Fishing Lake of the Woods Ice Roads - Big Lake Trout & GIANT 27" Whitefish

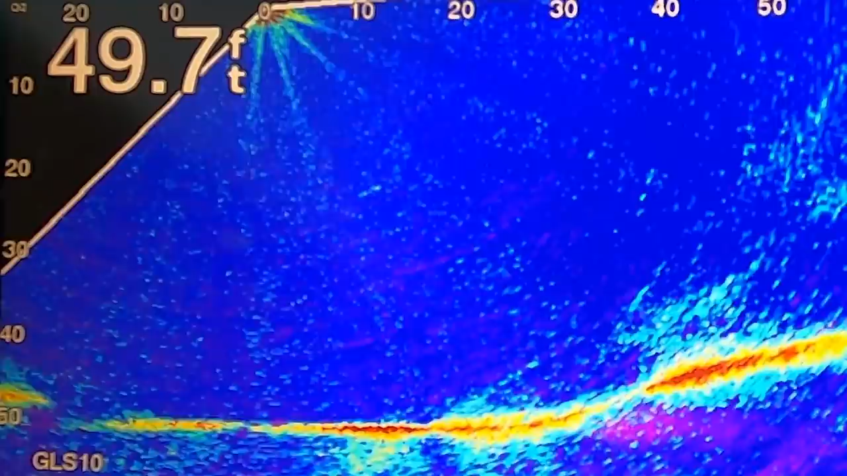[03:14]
On screen: depth 49.7 ft
steepest looking drop we'll just do a little scan oh it looks like there's a fish right below us you know what effort let's drop down quick all
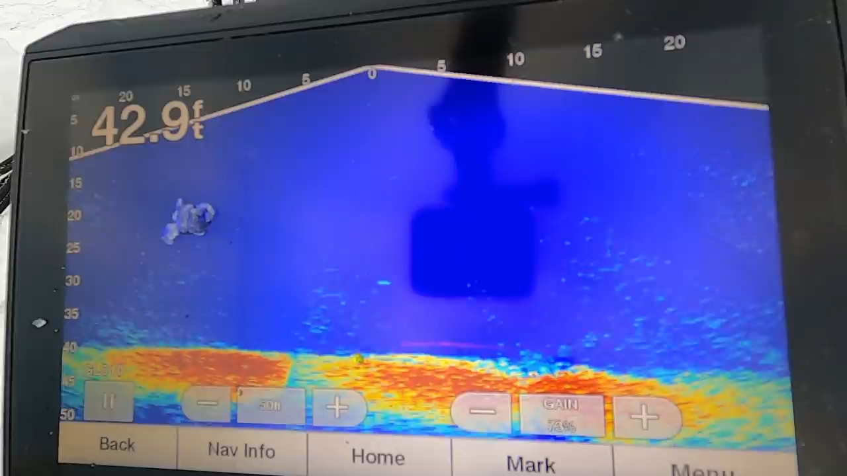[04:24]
On screen: depth 42.9 ft
oh there's a big mark that's that's a lake trout for sure down below down below
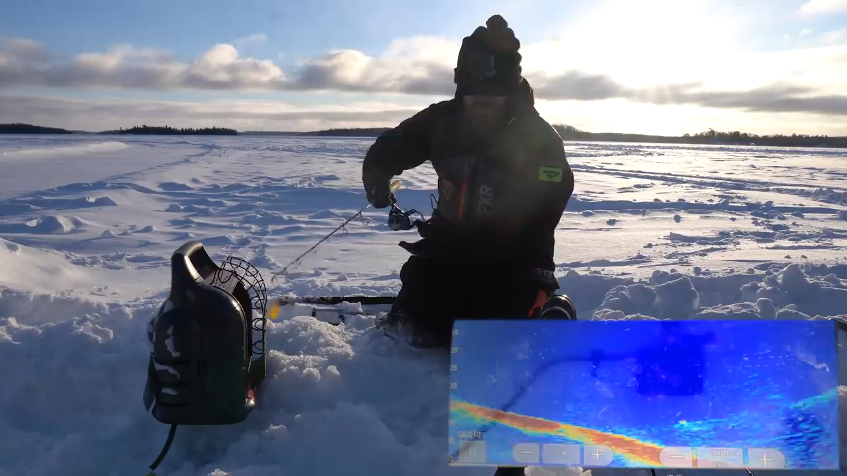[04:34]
oh it's coming up it's coming up it's coming up I can't see our bait oh boy it's coming right up at us we're gonna get this fish oh he's charging look at that fish come on got him yes oh baby well that didn't take as long as I thought it's fighting pretty good at the bottom of the hole I'm not sure the size of this fish it has weight but
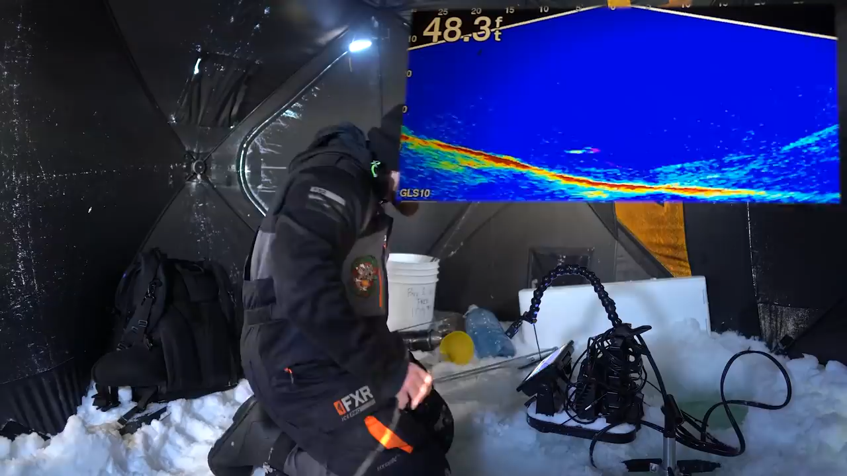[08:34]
On screen: depth 48.3 ft
whoa fish fish fish oh my god scooping the hole nooo oh here it comes here it comes this has got to be a lake trout for sure he's charging it so fast oh come on bite bite bite bite this one's so much more tentative than the other one look at him charge it up he's traveled so much
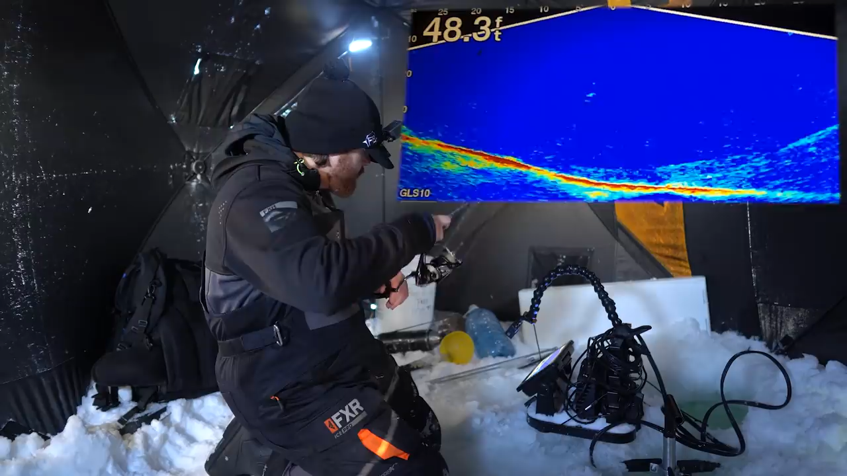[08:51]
On screen: depth 48.3 ft
oh no where are you going oh come on don't be like this we need this
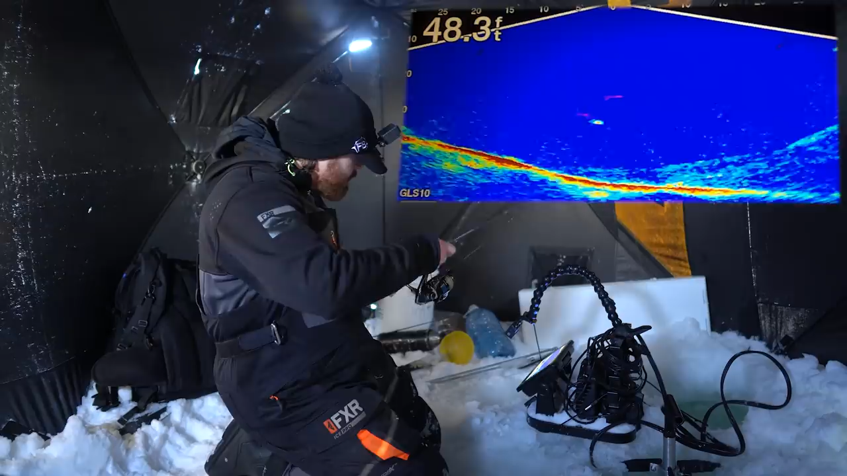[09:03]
On screen: depth 48.3 ft
no come on bro no what a coward why
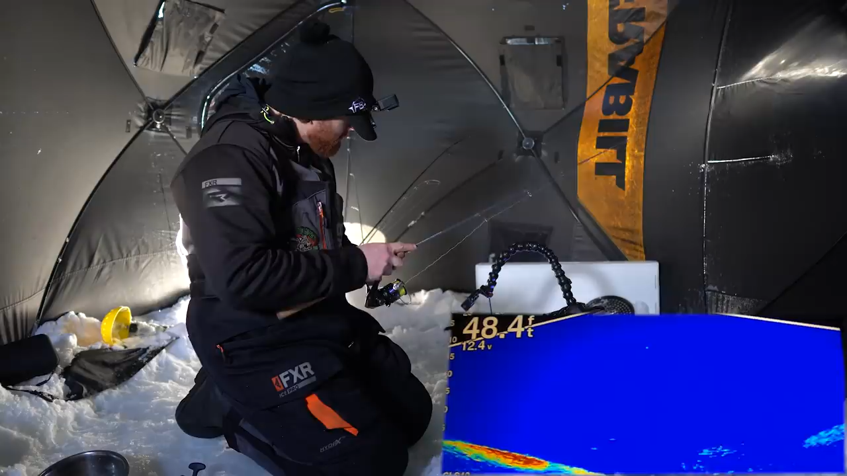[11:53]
oh look at this this fish is charged up what is this is this a lake trout oh i bumped it this might be a small laker oh i bumped it again what the f
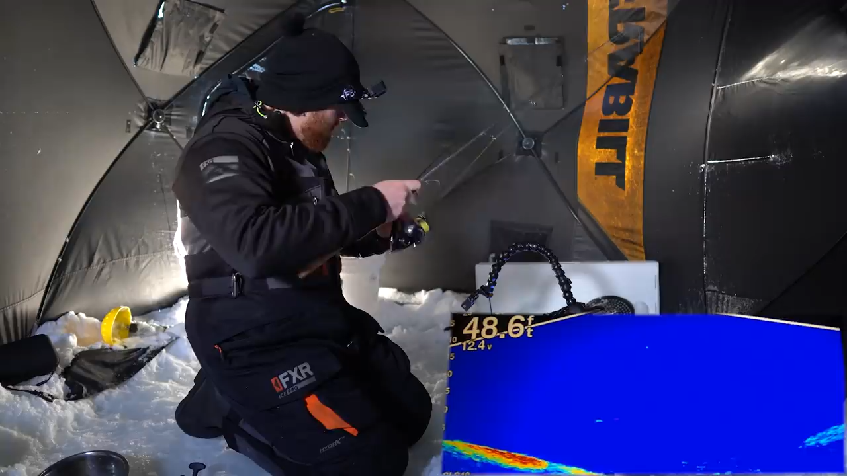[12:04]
On screen: depth 48.6 ft
it's not showing up very big on the screen but wow it likes to fall oh i just charged it and missed
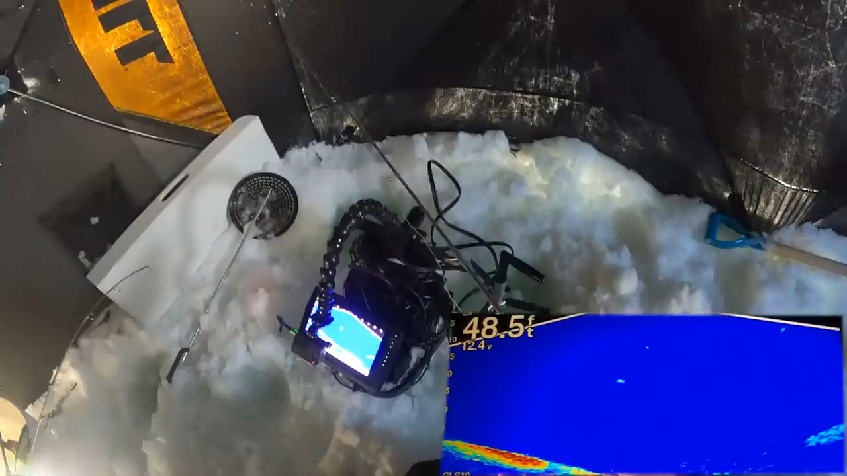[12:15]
On screen: depth 48.5 ft
got him drag a little loose